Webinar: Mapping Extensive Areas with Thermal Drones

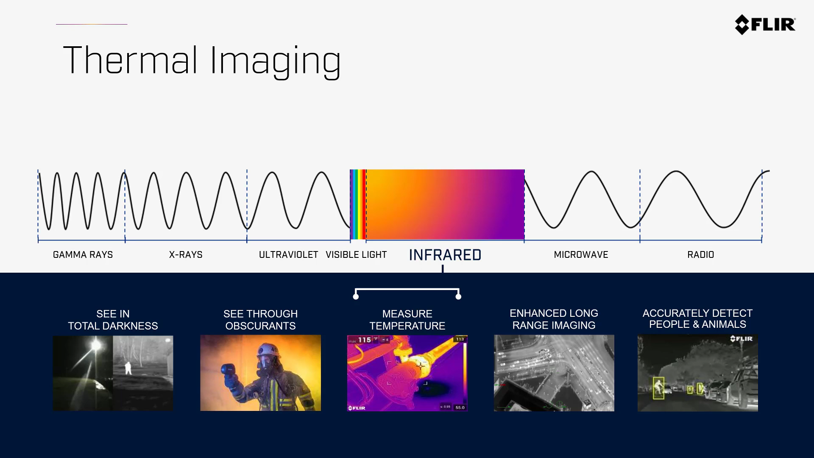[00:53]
There are many benefits to using thermal imagers like seeing subjects in complete darkness and measuring temperature without contact. This is important when the temperature of the target indicates whether it's operating properly or not. Creating thermal orthomosaics or maps is desirable in instances where infrastructure covers large areas and requires precise location for repair or further evaluation. For those reasons, it is especially important that these missions have a non-moving target. Commercial solar and roof inspections are two of the most common applications using this technology today.
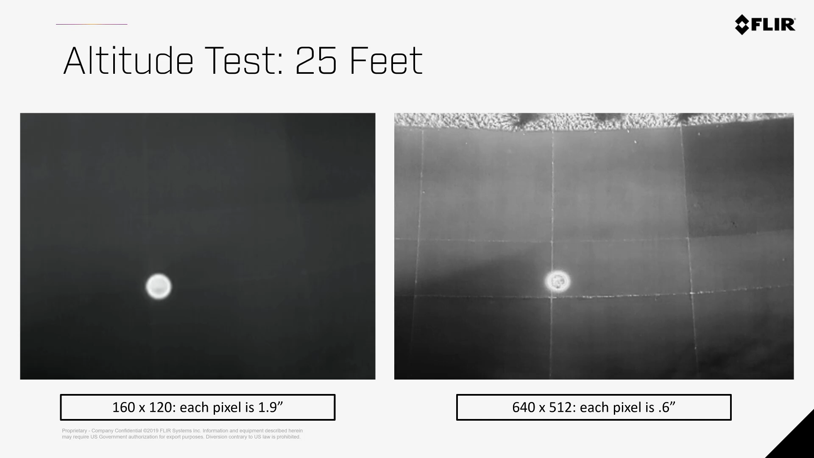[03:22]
Now the target that you're looking at is an 18 inch pizza pan that is warmed up to give a good contrast between the pizza pan itself and the pavement. Although the target is apparent in both images, you can see that there's greater clarity and detail when you have more pixels like the image on the right. Now as you increase the altitude of the airframe, the clarity is drastically reduced even just at 50 feet.
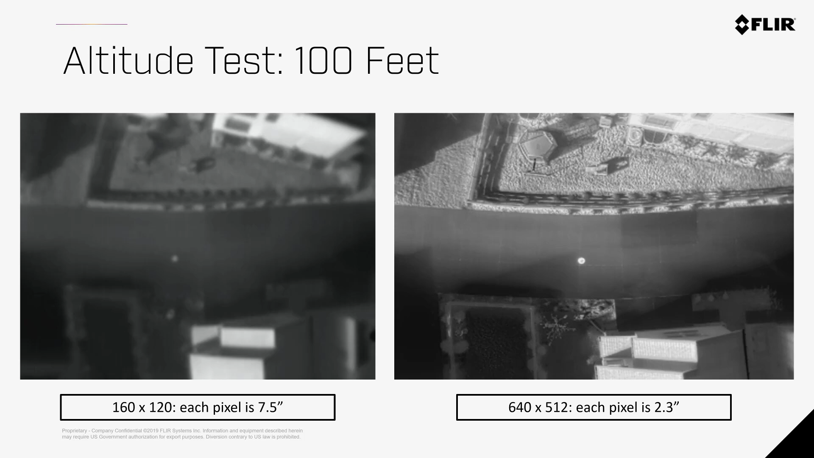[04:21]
That means that at 100 feet, the anomaly would have to be more than 22 inches to detect and over 3 feet to measure the temperature with a 160x120 camera. This is not conducive to good and efficient inspections. Now this slide is important for anyone considering doing different missions that they might conduct with their thermal imaging drone.
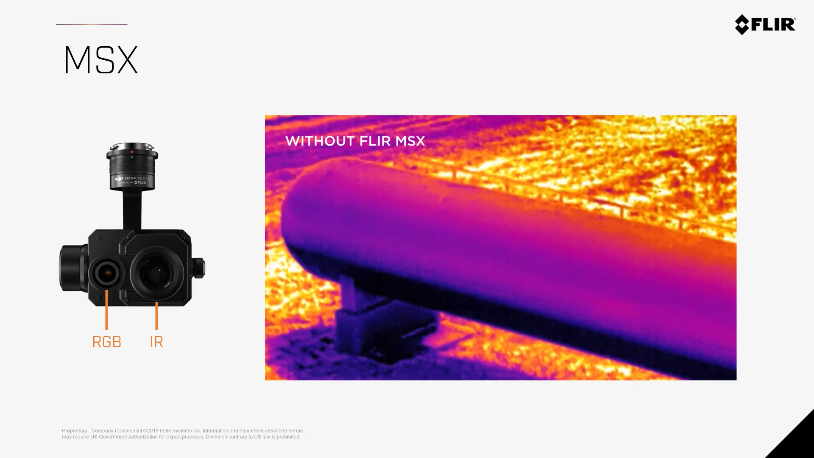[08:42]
False positives lead to bad deliverables and can be caused by several things apparent in the visible spectrum that look problematic in thermospection. For instance, in solar inspections, these things can be bird poop, dirt, shading, moisture, and for roofs, it could be different materials on the roof that emit solar energy differently.
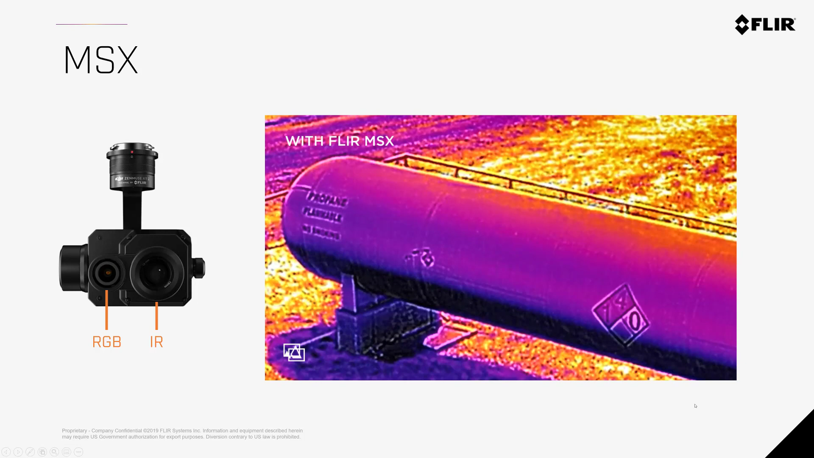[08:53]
So here are some general guidelines when you're doing either type of these inspections, creating orthomosaics.